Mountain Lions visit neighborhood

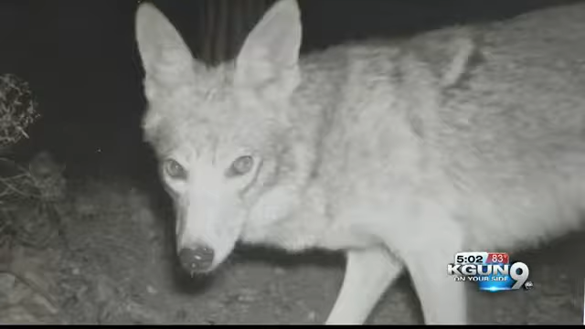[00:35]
LIKE HAVILINA, COYOTES, DEER AND BOBCATS.
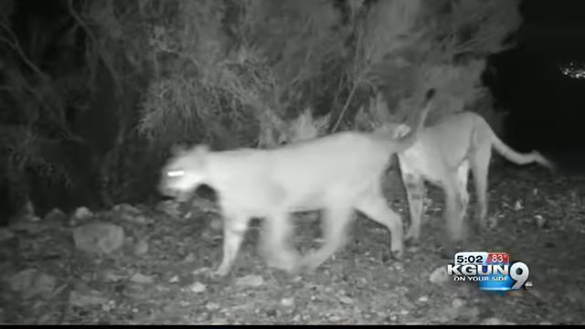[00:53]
ABOUT 4 A.M., NIGHT VISION CAMERAS CAUGHT NOT JUST ONE BUT TWO MOUNTAIN LIONS. IF I'M LUCKY I GET A BOBCAT, IF I'M LUCKY I GET SOME DEER. I COULDN'T BELIEVE A MOUNTAIN LION WAS IN THERE.